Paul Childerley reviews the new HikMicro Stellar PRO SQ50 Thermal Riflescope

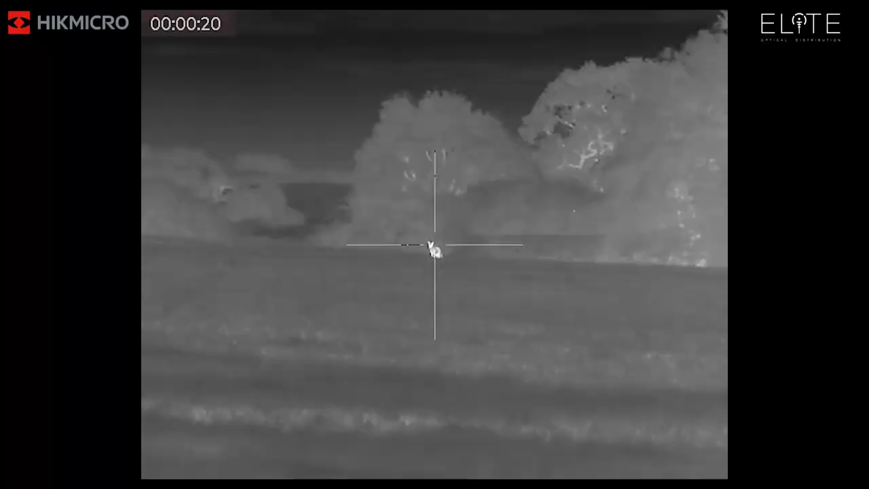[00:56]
The thing I really like about the Stellar is the image quality.
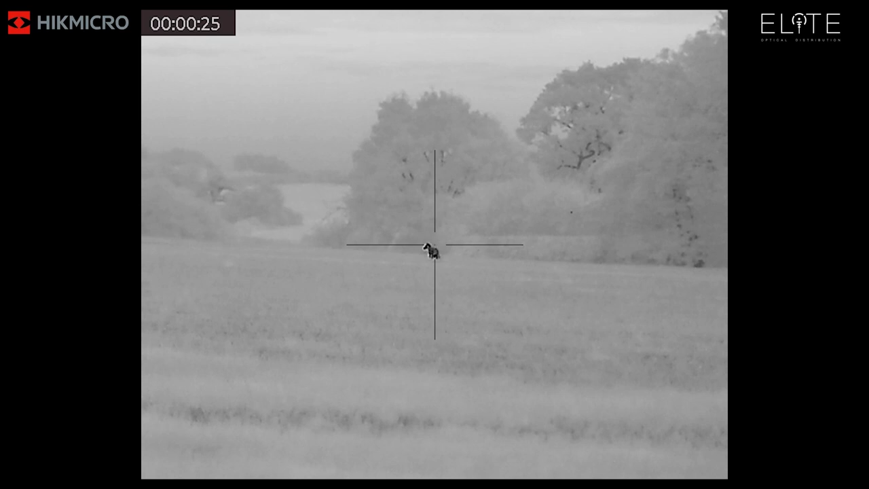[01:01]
It's not just actually looking at the animal you're trying to shoot but it's actually its surroundings.
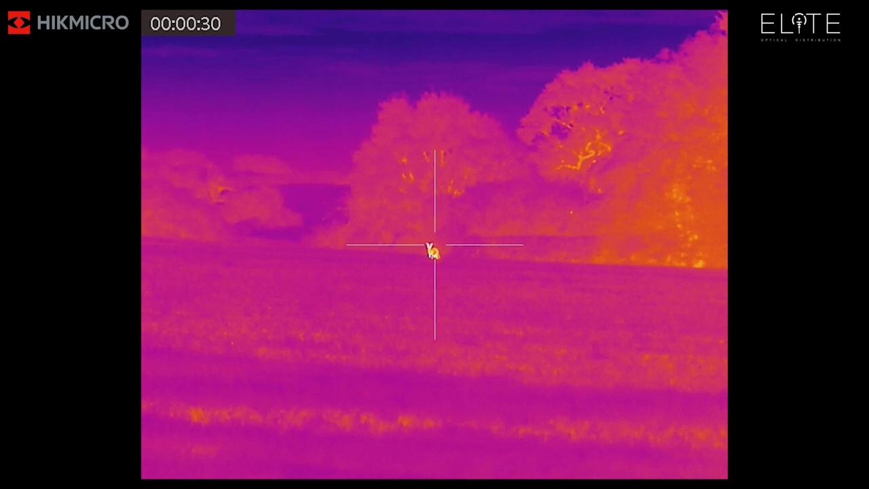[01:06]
It's grass, trees,
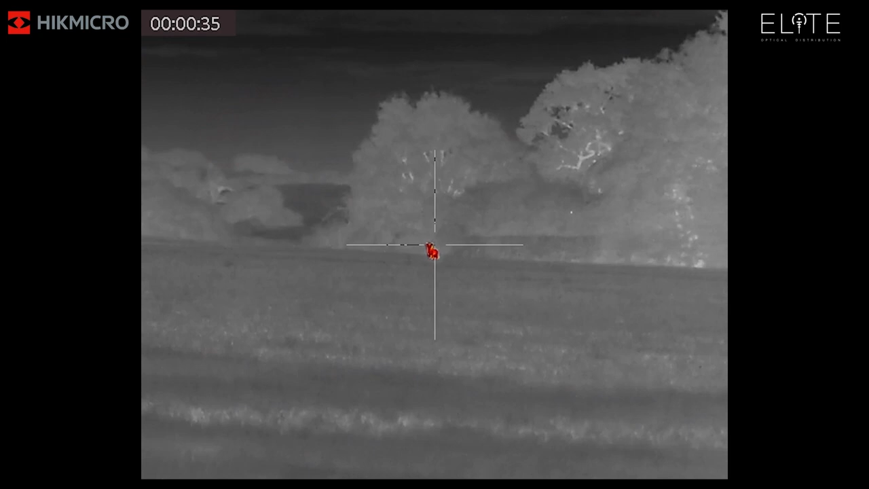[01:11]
hedges and which is really important on night shooting.
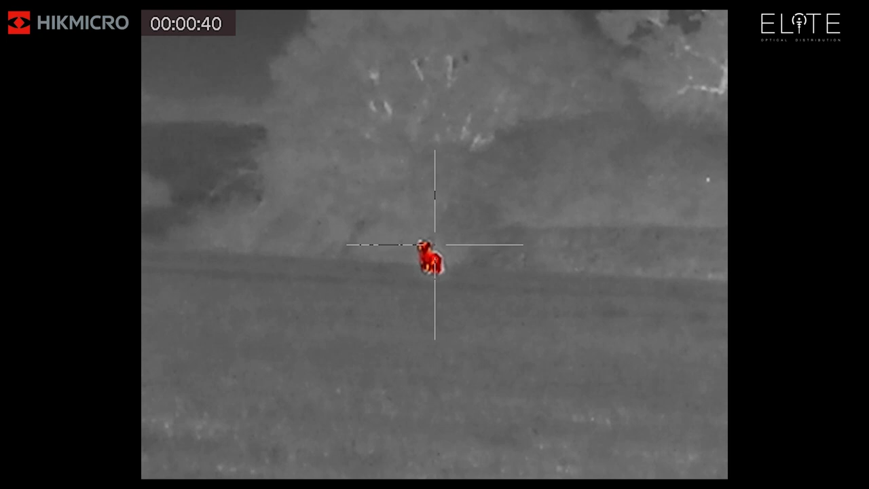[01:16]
You can see exactly what you're shooting but also it's for safety.
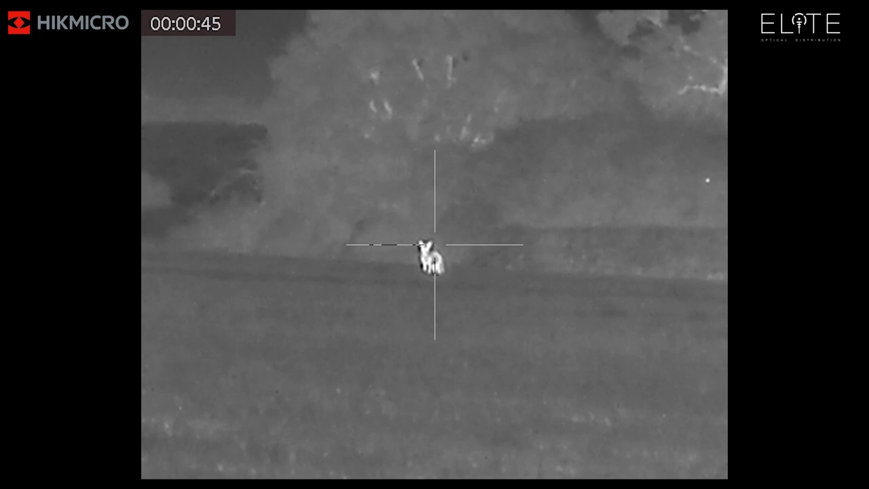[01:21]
So you can see there's other animals in the vicinity, you can see almost exactly what backstops you've got.
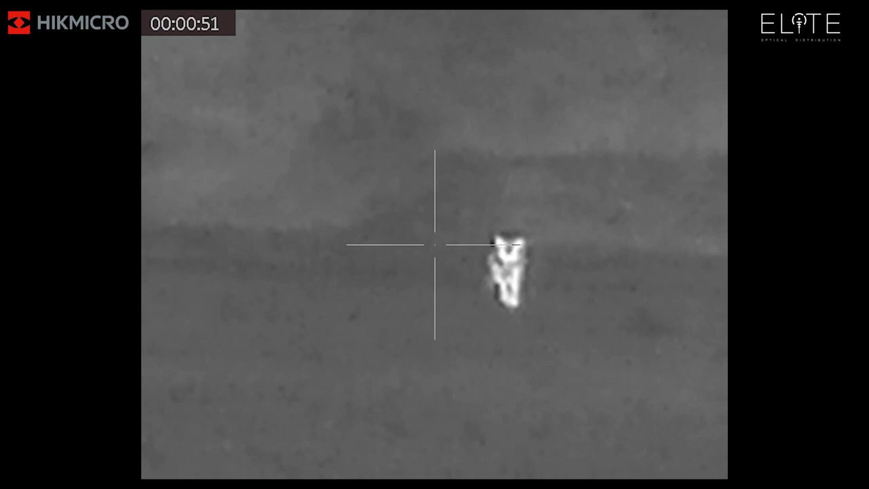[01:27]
So it's actually the clarity really paid a part in this scope.